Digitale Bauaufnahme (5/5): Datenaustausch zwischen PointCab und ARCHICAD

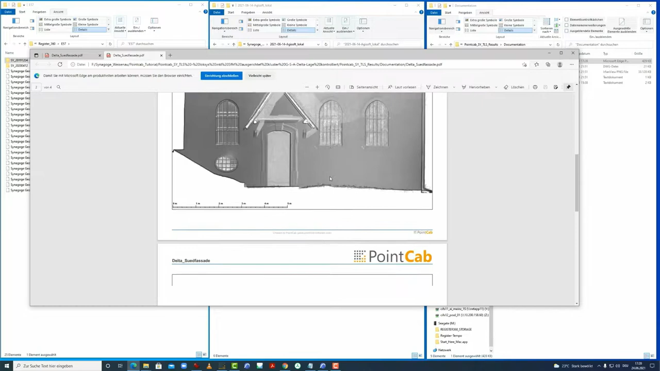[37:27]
die hier dokumentiert hier nochmal vorliegt, und den Lageplan.
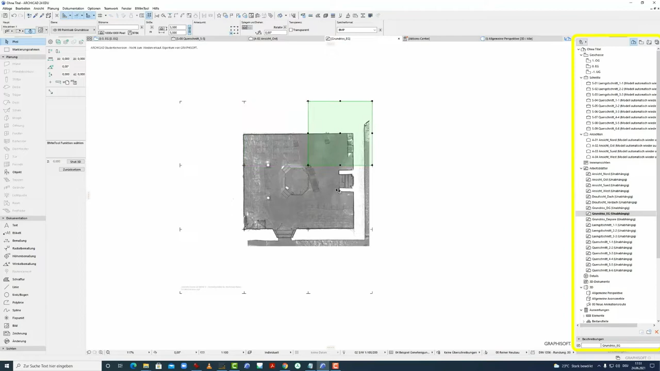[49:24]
Das sind die Bilder, die wir in dem Pointgap-Projekt unter Results gesehen haben.
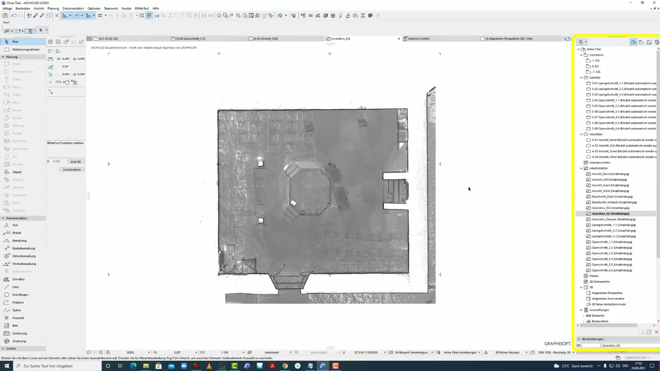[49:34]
Und können jetzt erstmal bei den Schnitten damit anfangen, dass wir in den Schnitten, wir sehen auch, dass das Bild verschwunden ist,
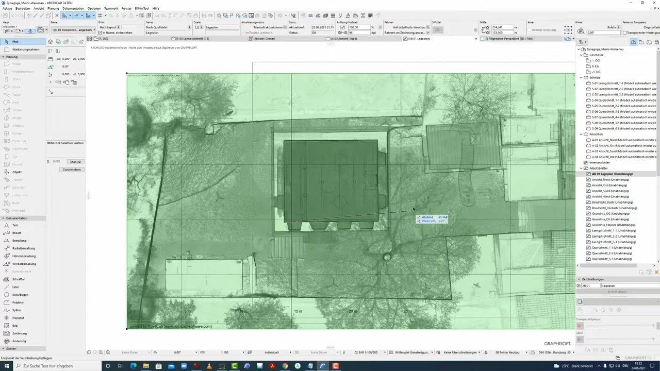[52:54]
Und können das Ganze hier nochmal gegenprüfen und machen wieder STRG-E für Bewegen und klicken hier diesen Punkt und setzen den dahin.
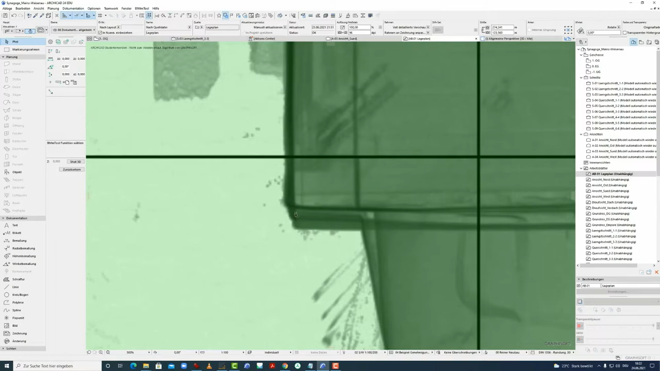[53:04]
Damit haben wir es ausgerichtet und können das
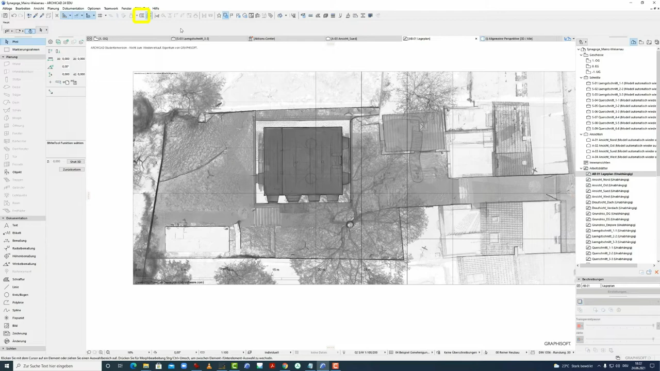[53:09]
Ganze auch hier mit dem Maßwerkzeug auch nochmal prüfen, ob das wirklich hier 5 Meter sind und sehen auch, dass das Ganze nicht im Maß ist bei uns, nicht im Maßstab.
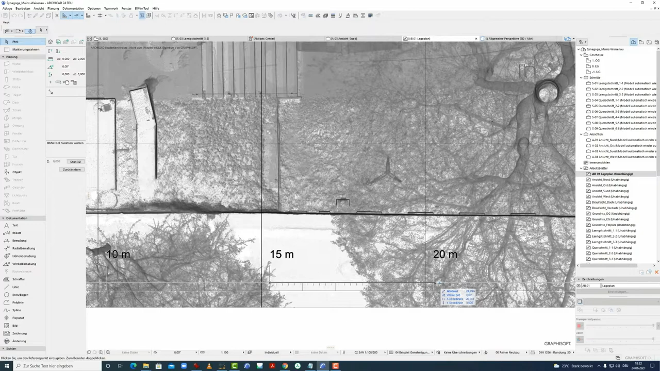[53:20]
Das müssten jetzt 5 Meter sein, sind aber 26. Dann müssen wir jetzt vorher das Ganze noch skalieren. Unter Bearbeiten, Verändern, Größenänderung, die Grafische, OK.
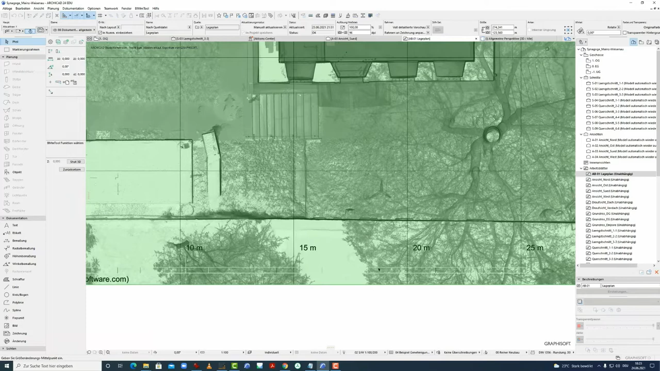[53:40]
Und jetzt nehmen wir am besten so einen Abstand hier, die Strecke. Das sollen jetzt 5 Meter sein. Die Strecke einmal abfangen.
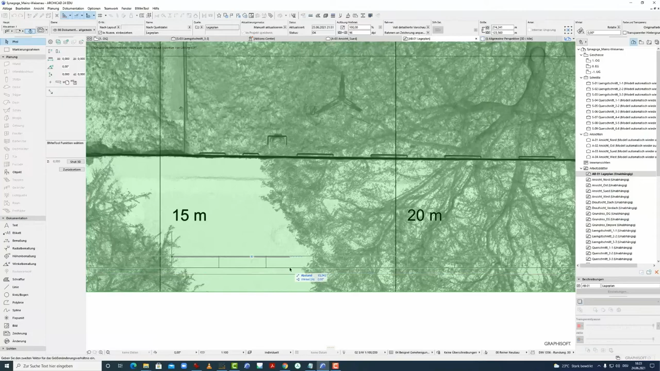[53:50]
Die haben wir jetzt gefangen und gehen jetzt hier rein und sagen einfach mit der Tab-Taste rein, 5 Meter, bestätigen.
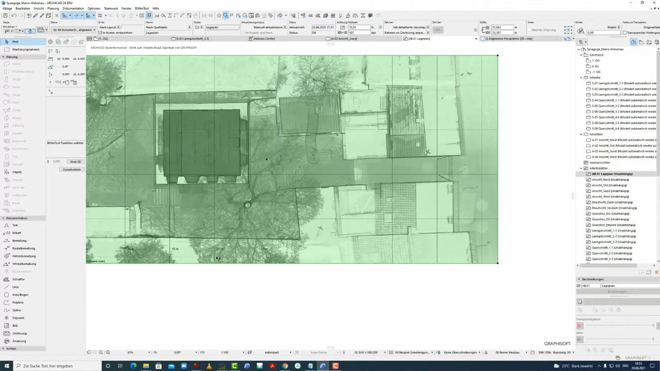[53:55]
Und jetzt müssen das Ganze auch schon skaliert sein.
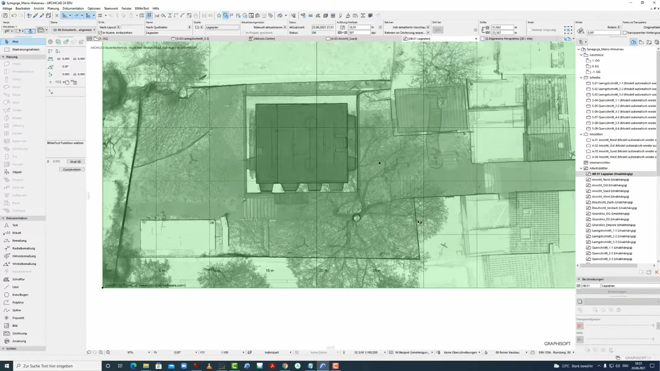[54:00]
Wir müssen es jetzt nur noch wieder auf den Nullpunkt setzen, der jetzt hier oben gelandet ist.
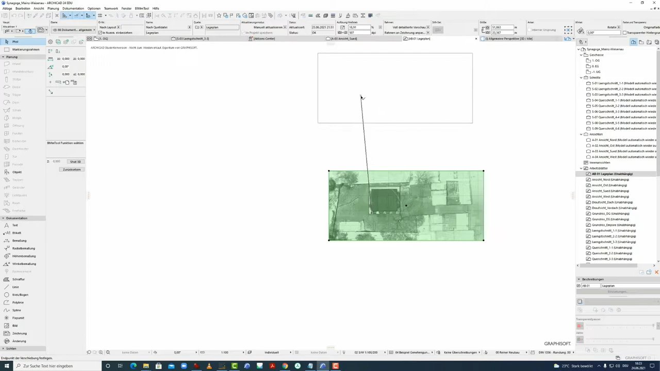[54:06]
Steuerung E und jetzt Feinjustierung, Steuerung E, in die Ecke gehen hier und hier hinsetzen.
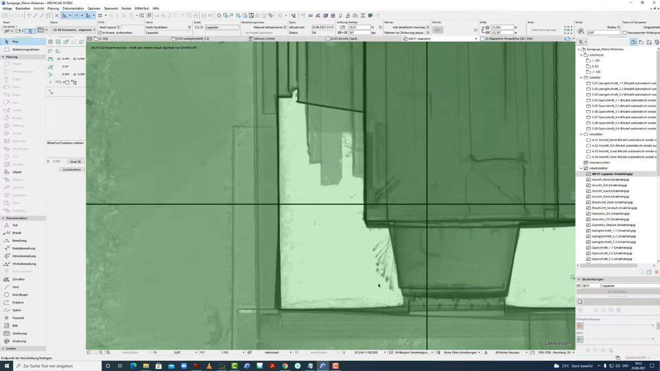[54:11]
Jetzt müsste das Ganze stämmig sein.
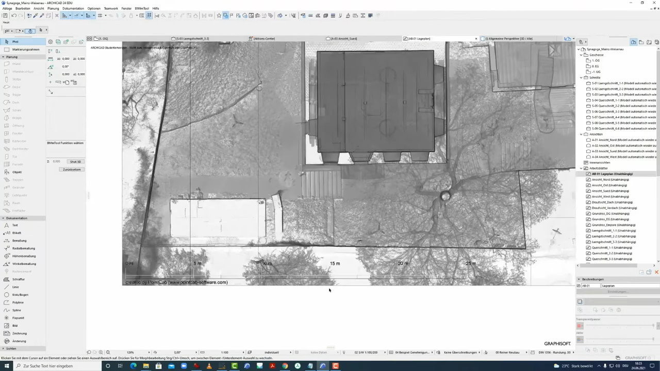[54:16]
Wir können das Ganze wieder hier messen einmal mit dem Maßwerkzeug M und prüfen das Ganze.
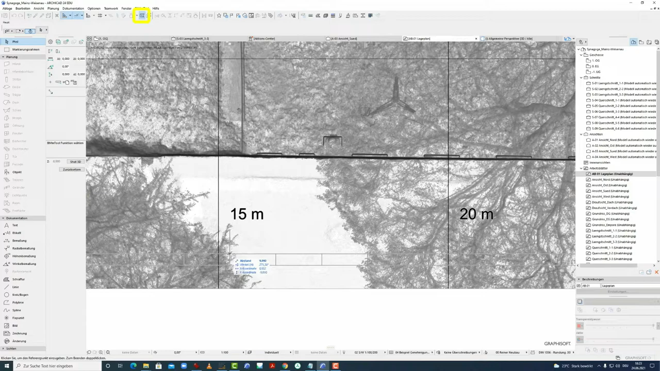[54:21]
Wir haben jetzt ungefähr 5 Meter.